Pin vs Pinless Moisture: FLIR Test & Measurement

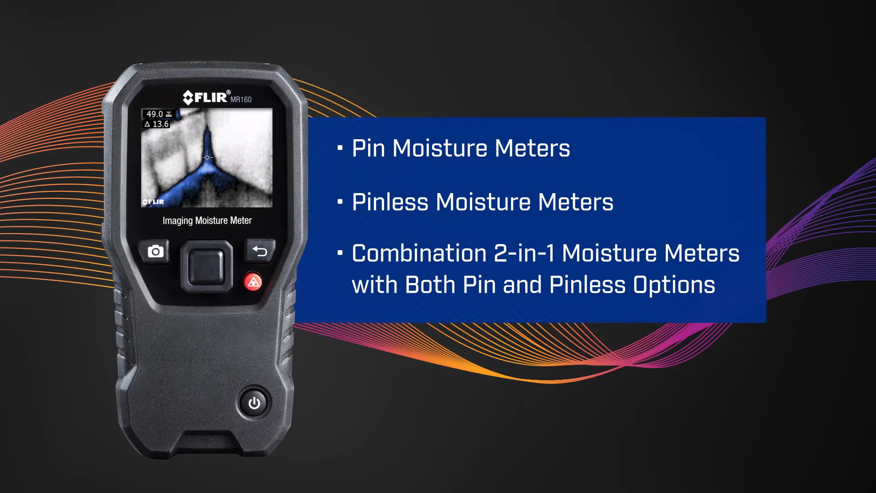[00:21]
Pin moisture, also known as resistive moisture, uses two pins as electrodes, as seen in the MR02, our standard pin probe, and the MR05, our impact pin probe.
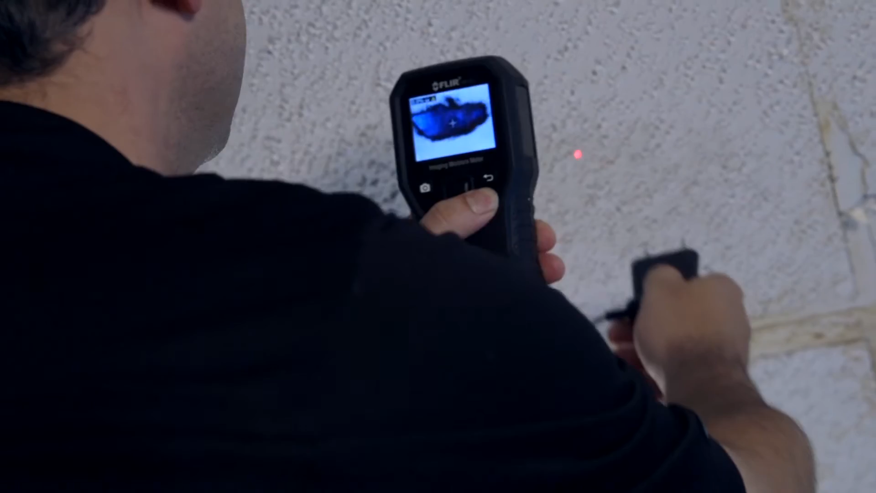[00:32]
To make a pin measurement, push the pin probes into the material, such as drywall, and you will see a moisture reading.
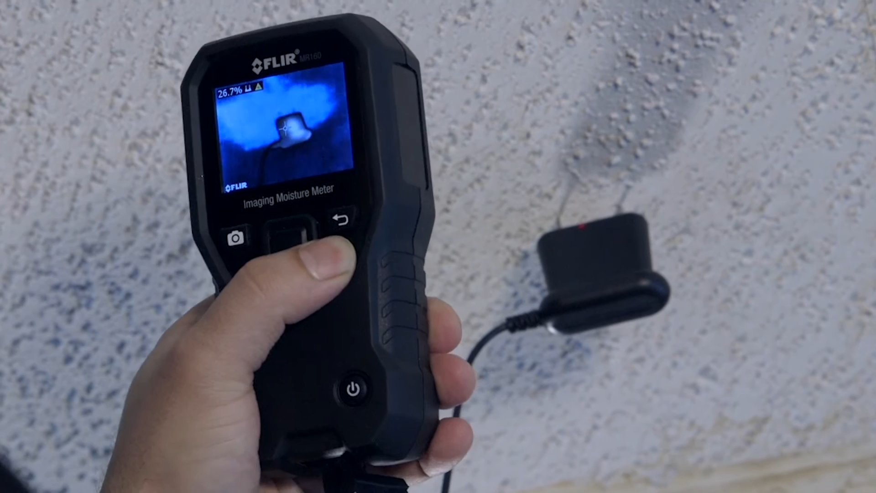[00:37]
The pins are measuring the resistance between the pins through the material and calculating moisture content.
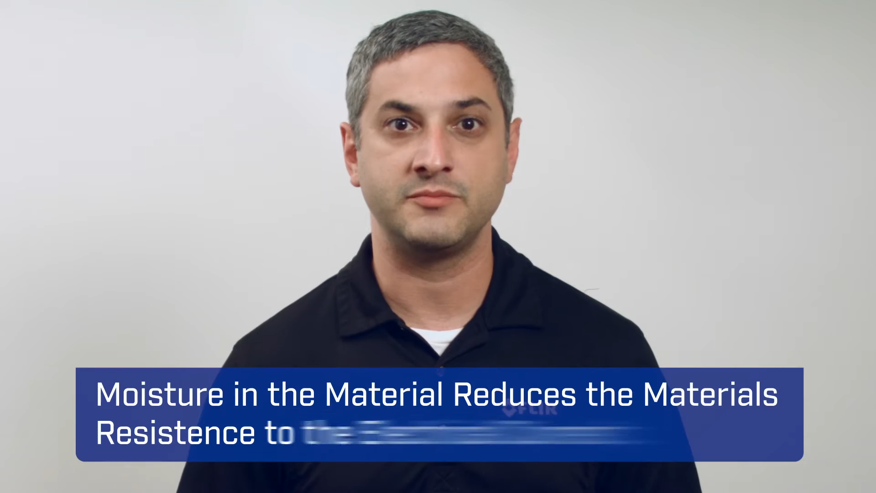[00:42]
The moisture in the material reduces the material's resistance to electrical current, and that produces the signal for the measurement.
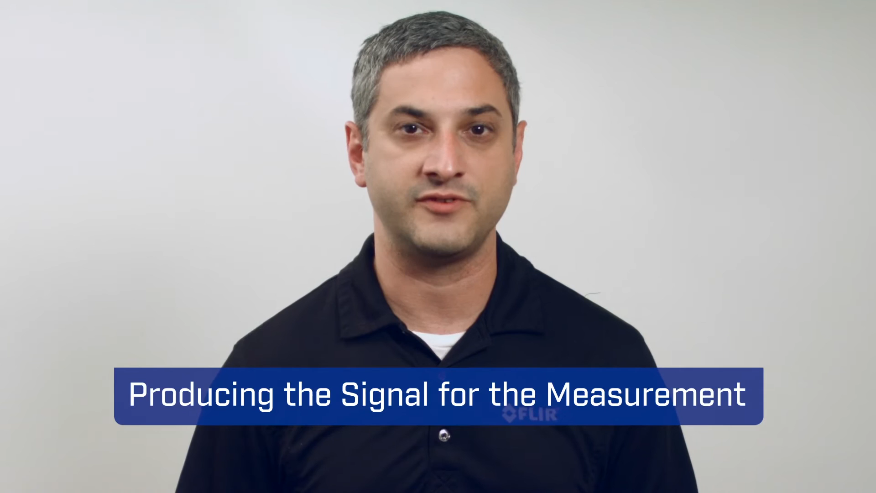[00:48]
The measurements range from zero to 100% moisture content.
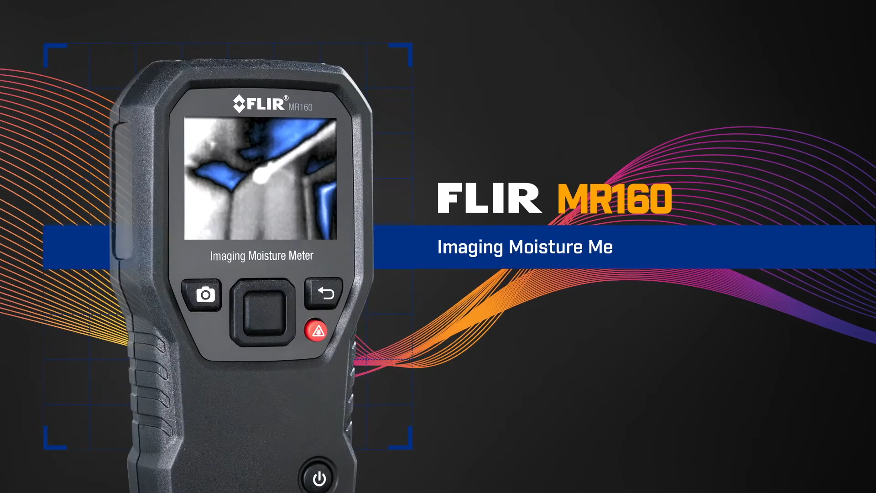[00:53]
FLIR's MR160 will also calculate moisture content for the specific material type selected.
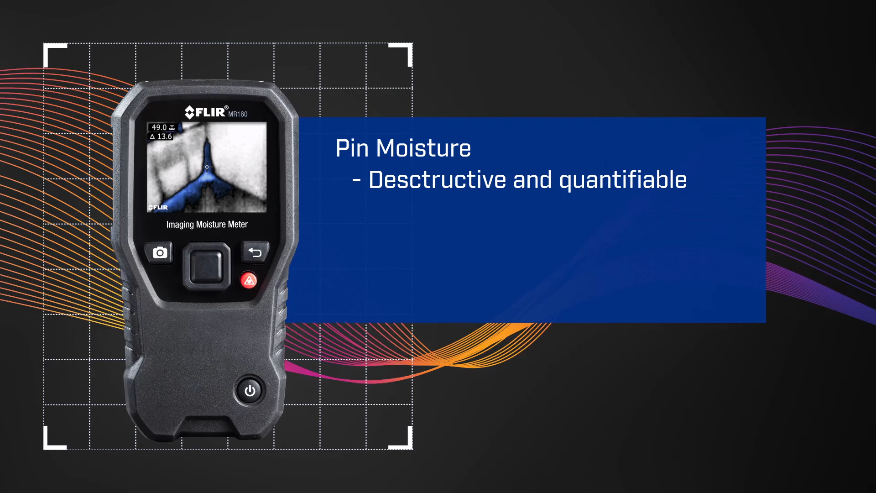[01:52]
Pinless moisture is non-destructive faster but relative. Thanks for checking out our video.